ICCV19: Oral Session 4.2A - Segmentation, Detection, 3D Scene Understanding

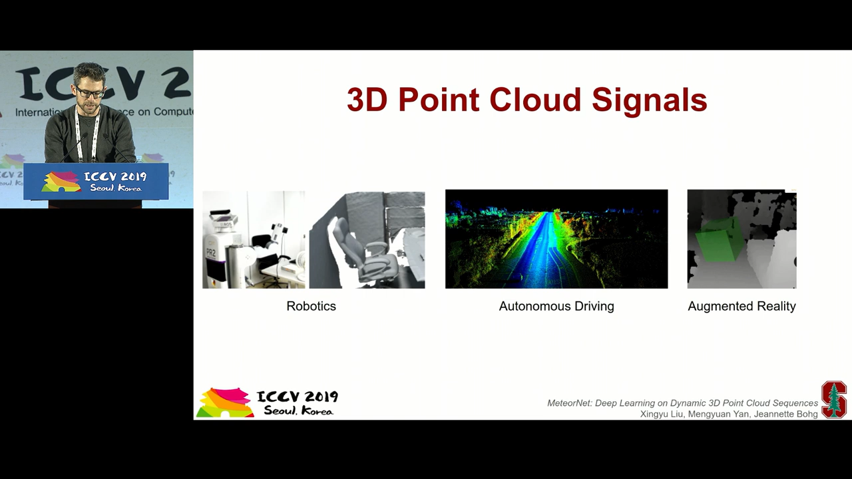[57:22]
from depth or 3D point cloud signals, such as robotics, autonomous driving, and augmented reality. We are interested in analyzing 3D point cloud sequences instead of a single point cloud. Why? Because many applications can only be solved given multiple frames of point clouds.
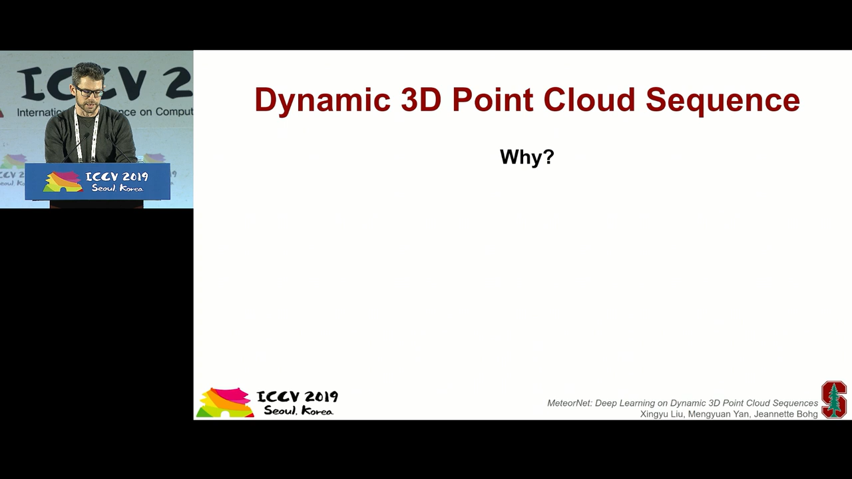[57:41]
For example, the acceleration of an object is a second-order derivative of its position, requiring at least 3 frames to obtain.
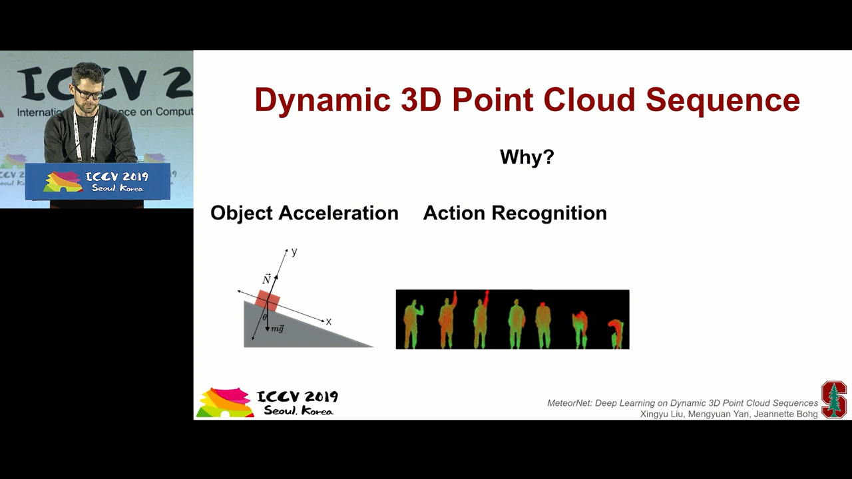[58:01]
Action recognition requires understanding human motion pattern from a sequence of data. To estimate or predict an object position, accumulating information over multiple frames is helpful.
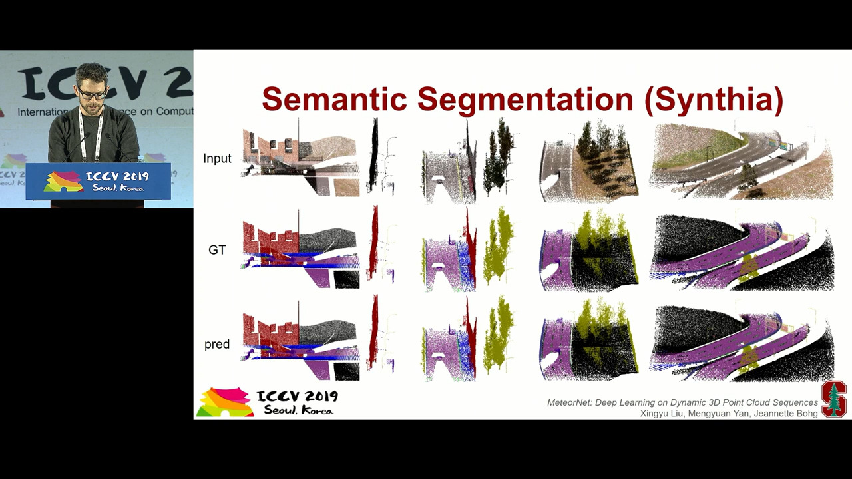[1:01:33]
The majority of objects can be correctly segmented.
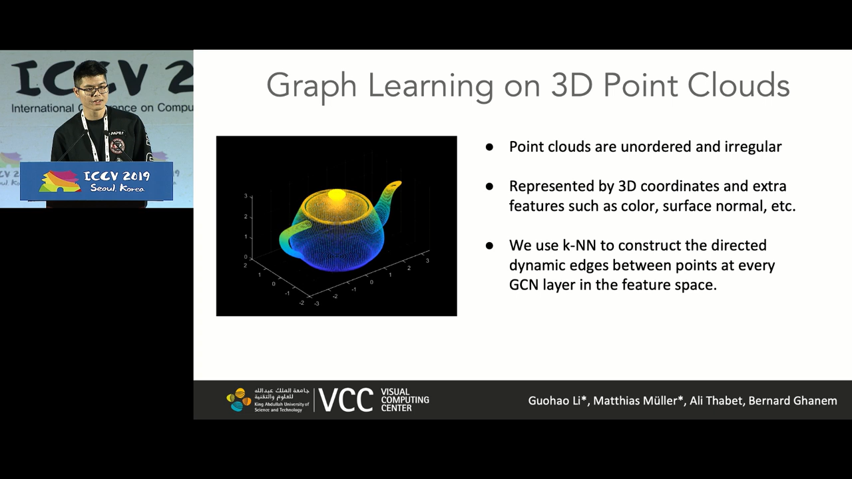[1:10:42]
Using a Zhisheng is a natural choice since point count are another and irregular. We use Stanford 3D large scale indoor dataset.
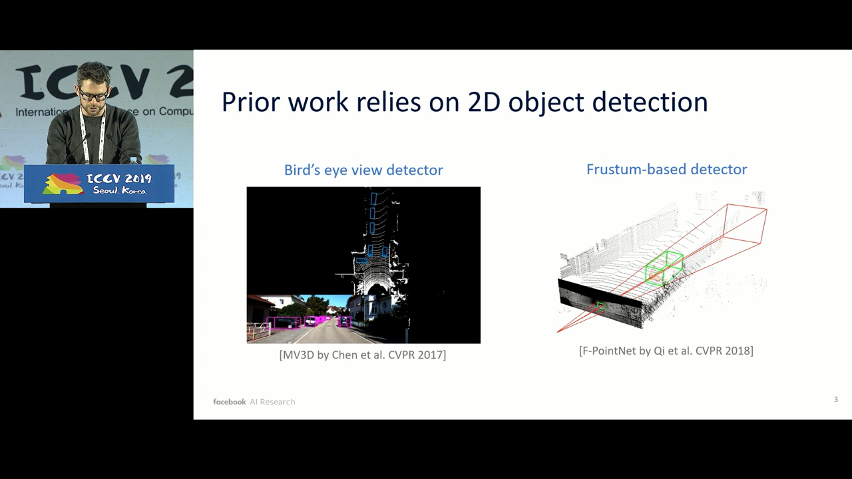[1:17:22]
This may cause an irreversible loss of information. Prior work also attempted object detection directly in 3D.
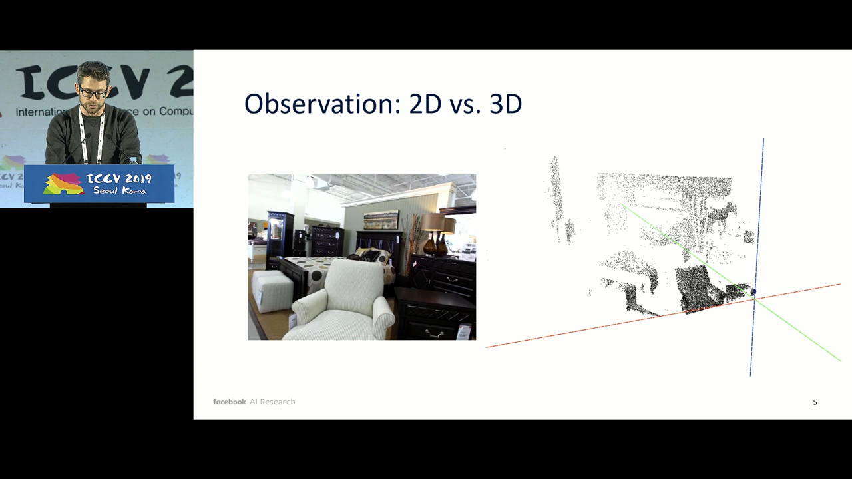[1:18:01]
3D data are fundamentally different than 2D images in that they are usually very sparse. Dense proposals are thus not suited for this sparse data, as most compute occurs in empty space.
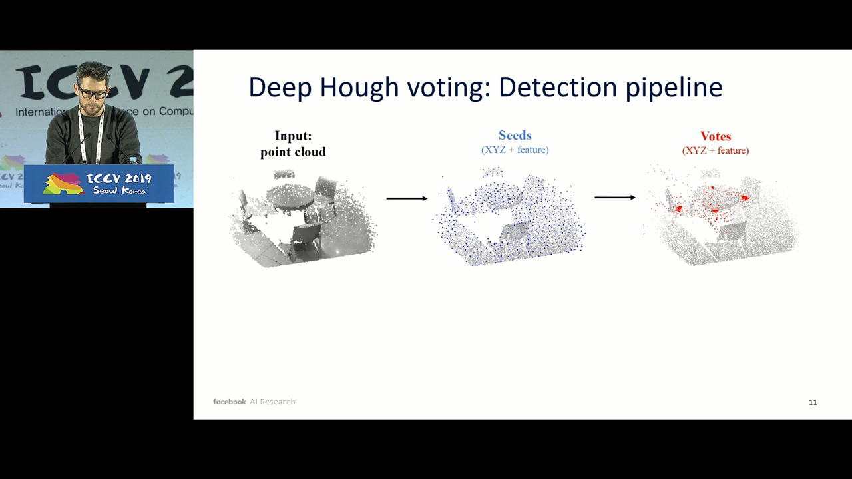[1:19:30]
The vote's XYZ position is supervised to predict object centers. Different from traditional half voting, the votes here also have features to store information such as semantics and pose. This results in a natural clustering of votes around object centers.
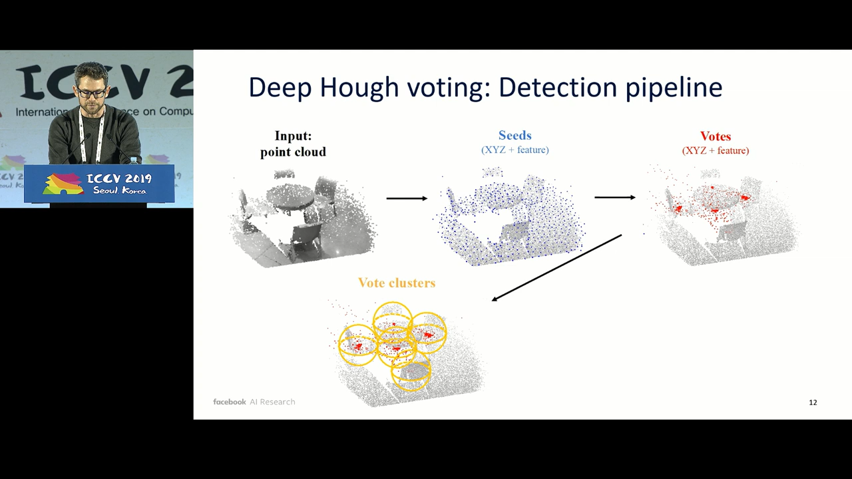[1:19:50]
and by avoiding explicit clustering, we can make the aggregation step differentiable. finally, the aggregated vote features generate 3D bounding box predictions with their pose, scale, and semantic class.
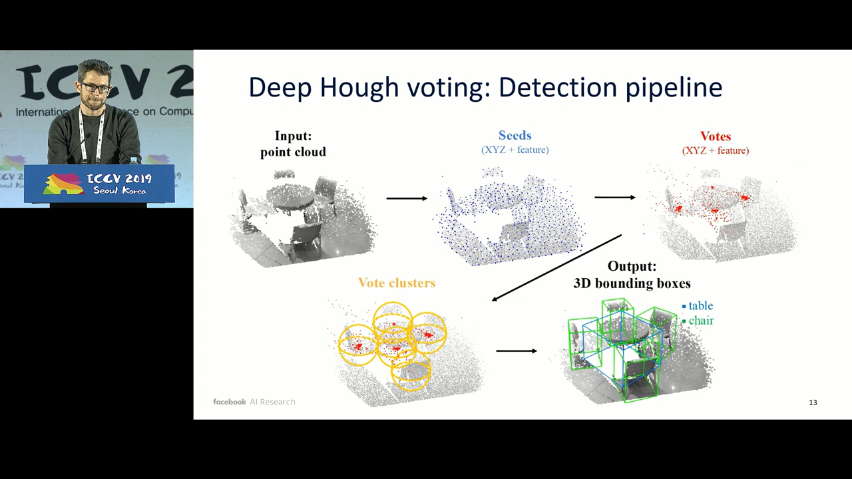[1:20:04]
All the aforementioned steps form a single feed-forward network, which we call VoteNet. Let's see some results.
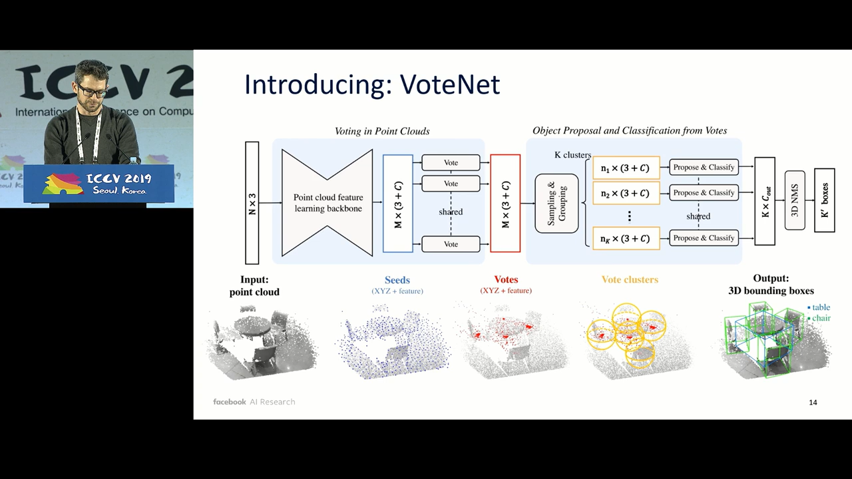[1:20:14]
Here we show object detection from depth images taken from the SunRGBD dataset. On the left column, we see the image of the scene. This information is not used by our network. In the middle, we show the prediction by VoteNet.
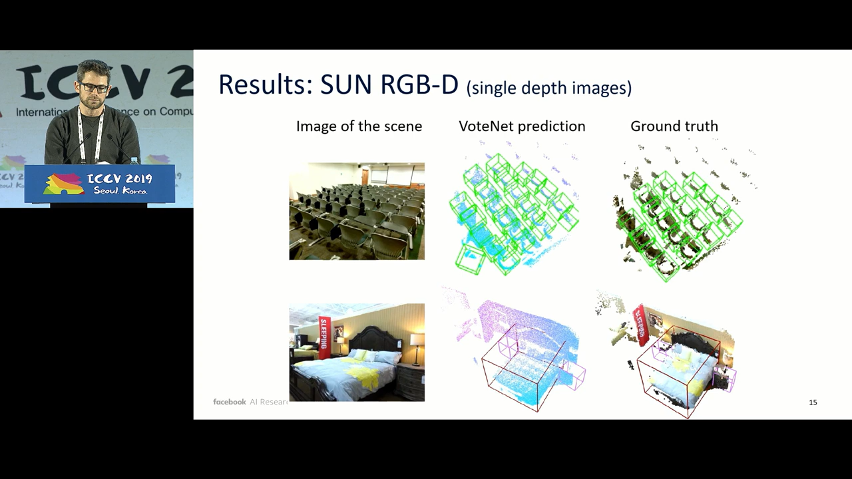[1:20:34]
Note how even in such partial depth points, our network can recognize many small chairs with accurate pose. Here we show results on reconstructed 3D scenes from the ScanNet dataset. These scenes are much larger and contain many more objects, yet the same architecture can still consume the entire scene at once, producing high accuracy predictions.
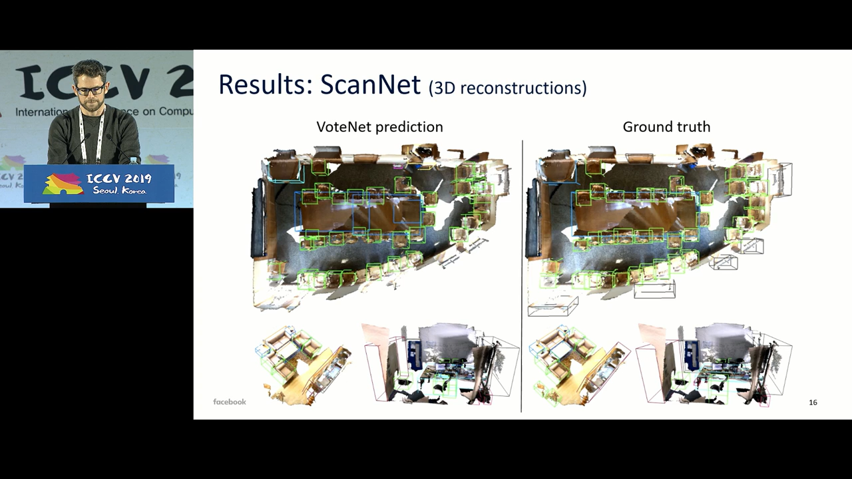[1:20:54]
VoteNet outperforms prior methods with significant margins of 3.7 MAP on SunRGBD and 18.4 on ScanNet.